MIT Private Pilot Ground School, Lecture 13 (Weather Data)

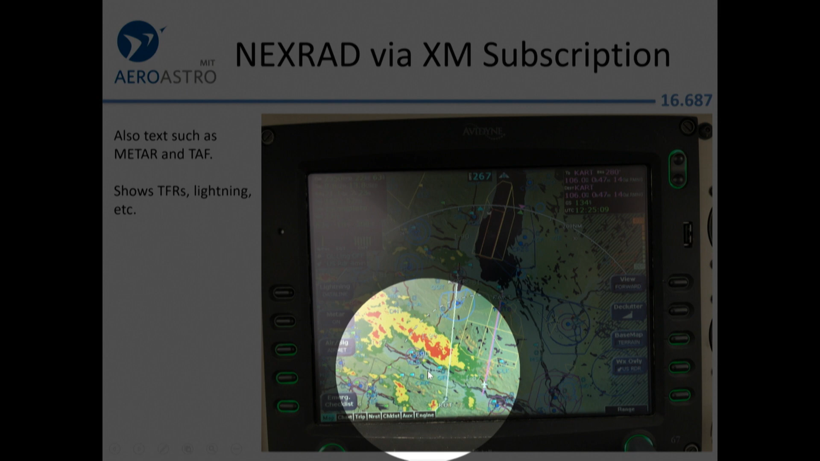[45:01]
So they can actually see rain. They can't see a cloud that's just vapor and is going to produce a rainstorm at some point. They're really seeing the big water droplets of rain. And anyway, so we elected to fly over here and refuel at Watertown, New York, instead of at Syracuse. Oksana was on that flight.